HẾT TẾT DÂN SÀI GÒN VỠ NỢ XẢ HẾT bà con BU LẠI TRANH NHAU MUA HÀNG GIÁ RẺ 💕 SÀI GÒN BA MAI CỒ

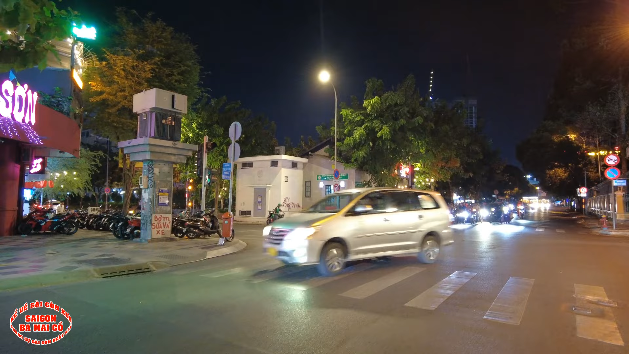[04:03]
Đường này đường Tôn Đức Tùng nè, hồi xưa là đường Bùi Chu.
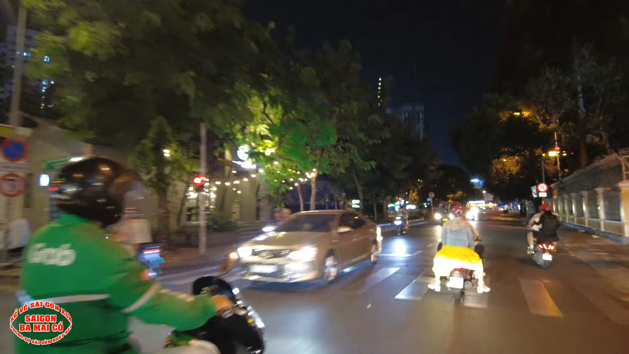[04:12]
Ở bên đây là ga Sài Gòn ngày xưa đó bà con.
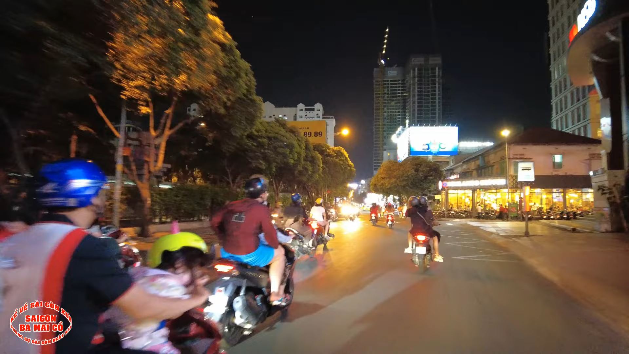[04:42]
Ở đây là ngã 5 chợ Thái Bình, ở bên phải là rạp Hải Hoàng nè, bên tay trái này hồi xưa có cái hội Dục Anh.
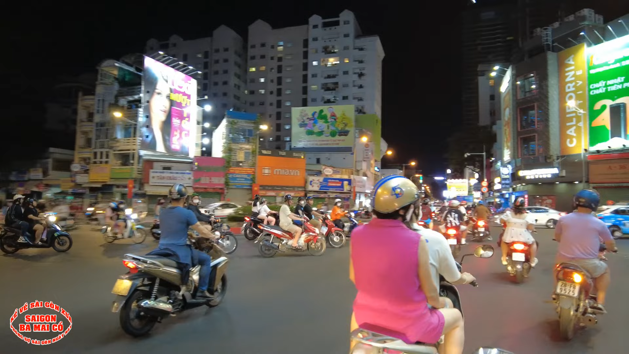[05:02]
Đố bà con cô bác có biết đó, cái hội Dục Anh này trước năm 75 có cái vai trò gì, cái công việc của cái hội Dục Anh này là gì? Bây giờ cái hội Dục Anh năm xưa đó là cái trường của họ, nó là trở thành cái hội người mù. Hùng mập hủ tiếu nằm vang nè.
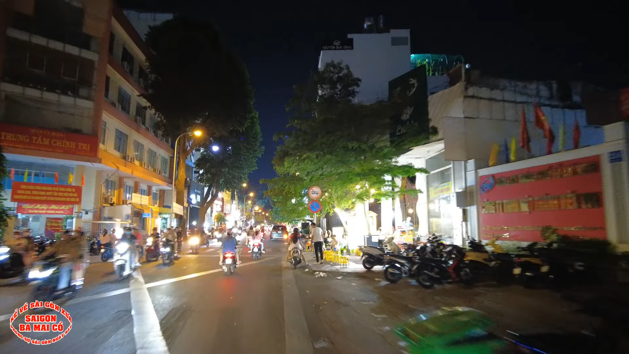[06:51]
Ồ quái lạ nha, mua cái lẩu với cái niêu đất vậy bà con. Họ bật lửa lên họ hâm nóng họ ăn cái gì đó. Ba mày còn biết cái món đó món gì hả? Không biết món gì nữa, thấy lạ quá. Cái khu vực đó là dễ thu hút giới trẻ lắm đó nha.
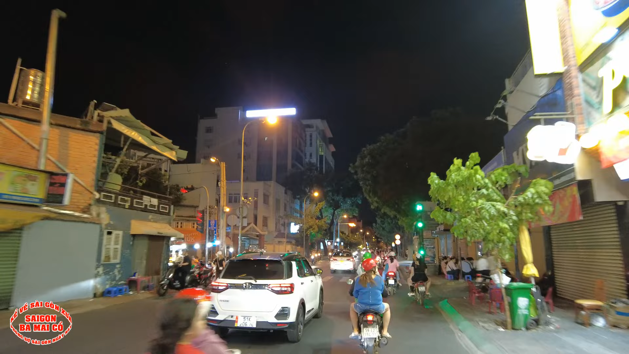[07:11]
Xuân Hồng Phát đó, trời ơi quá trời luôn. Người dân người ta ra đường người ta ăn á, người ta ngồi chờ bún đậu bún tôm kìa, nãy mình không thấy ha.
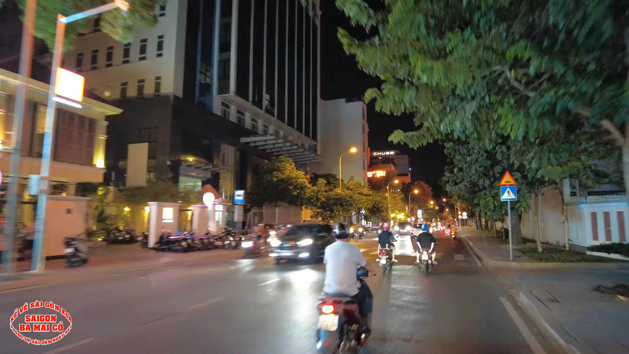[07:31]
Ồ lão băng truyền. Ồ, cà phê 343 bây giờ vẫn còn mở cửa nè. Wow.
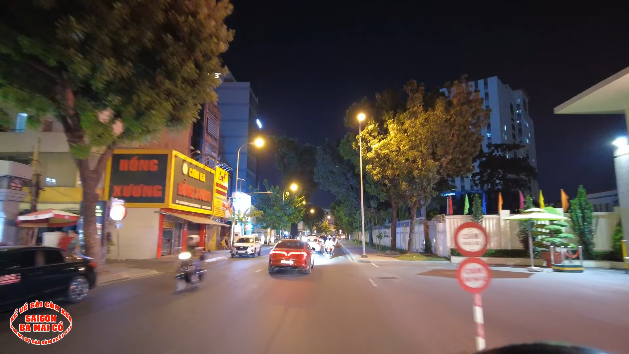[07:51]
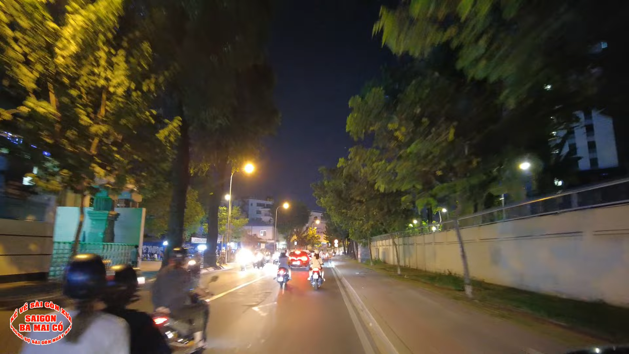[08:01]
Mấy cái quán lề đường thu hút giới trẻ quá bà con.
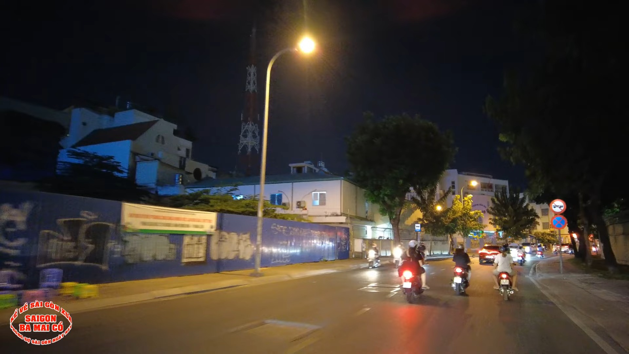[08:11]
Mở ra mấy cái lẩu giờ mấy cái lẩu thấu đất vậy đó. Giới trẻ bây giờ thích có những cái sở thích lạ lùng.
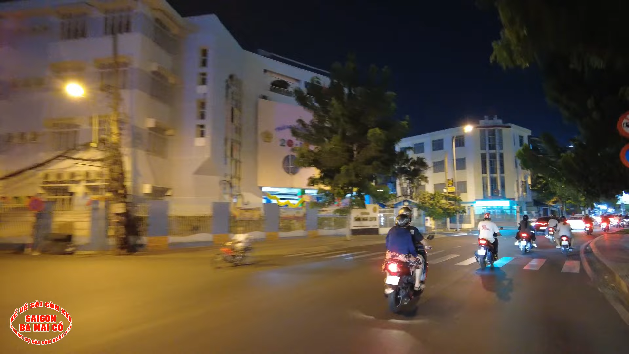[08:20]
Hồi đó có một thời gian thì thích cà phê nhạc cơm bắc đít
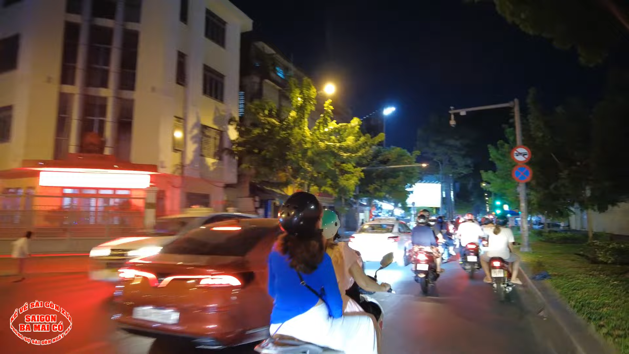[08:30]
là ngồi ngồi cái gì đó rồi, ngồi cà phê máy lạnh á. Rồi sau này hết cà phê máy lạnh rồi giờ ra lề đường ngồi. Con đường này là đường Nguyễn Trãi này, con đường thời trang.
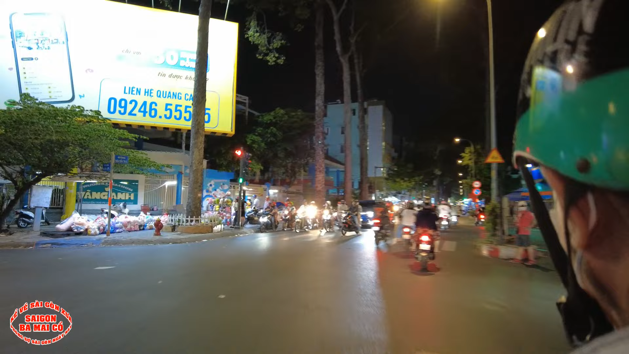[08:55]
Bên tay trái đường Nguyễn Biểu đi lên cầu Chữ Y.
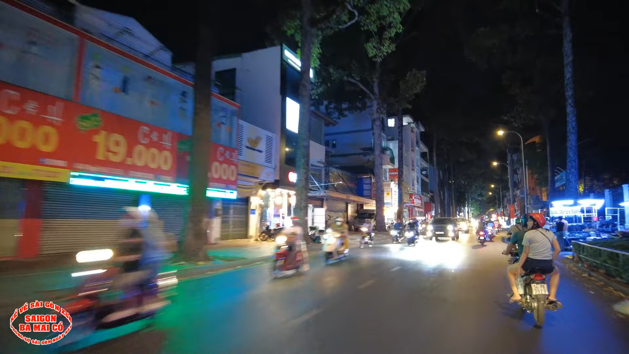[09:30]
Đây là chợ thời trang nè. Ngày 30 Tết ở đây bán xả hàng dữ lắm. Ô đầu năm cũng xả hàng rồi bà con.
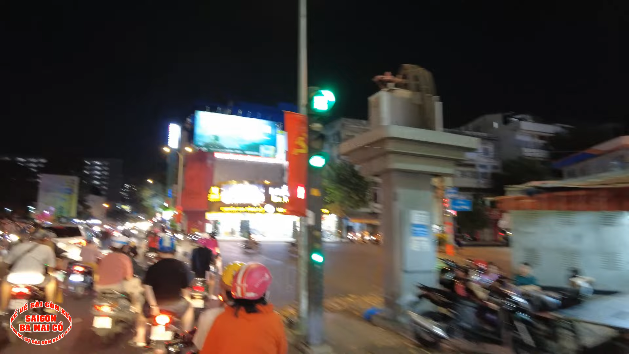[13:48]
Và mày còn ghét nhất là băng qua đường kiểu này nè bà con.
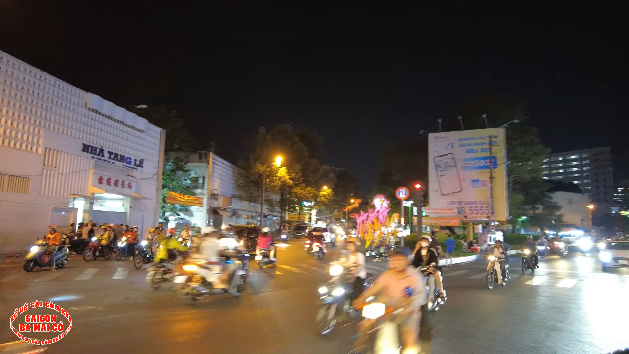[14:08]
Cùng đèn xanh với nhau là cứ mạnh ai nấy chạy. Mình đi mình băng qua đường cũng như đường đèn đỏ vậy đó.
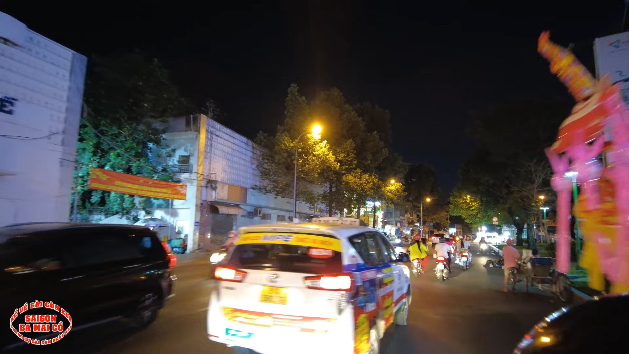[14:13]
Ở đây người ta gọi là phố nhà xác. Có hai cái nhà xác lớn ở đây. Ở đây có cái xôi mặn nè, xôi này cũng được gọi là xôi nhà xác. Hồi đó đây là bên tay trái này là cái ngôi trường của người Đài Loan đó bà con, trường Quỳnh Chính Qua.